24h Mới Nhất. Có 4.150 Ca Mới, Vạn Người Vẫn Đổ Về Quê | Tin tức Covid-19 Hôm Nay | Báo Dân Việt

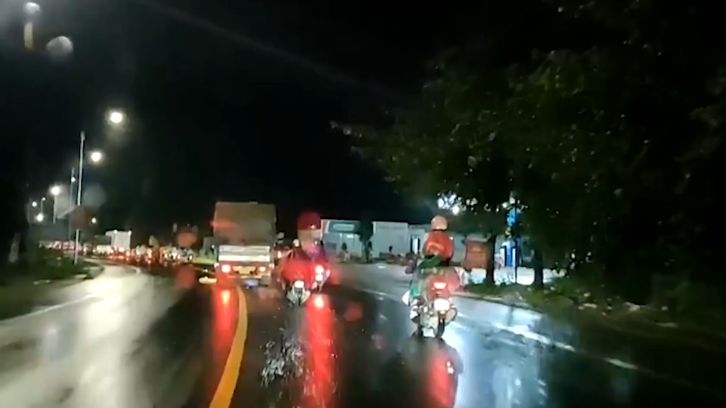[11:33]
Bên cạnh đó, nhận thấy những đoàn người về qua tuyến đường trạm quản lý thường vào đêm khuya,
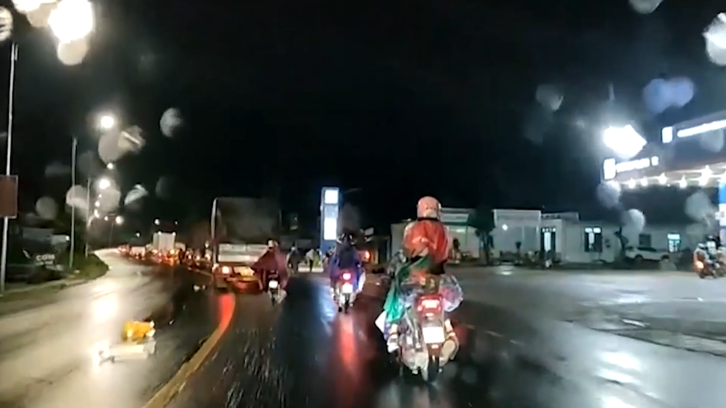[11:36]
nhiều người đã đói khát nên tổ chức phát thức ăn nhanh, nước uống, chung tay cho những chuyến hồi hương an toàn.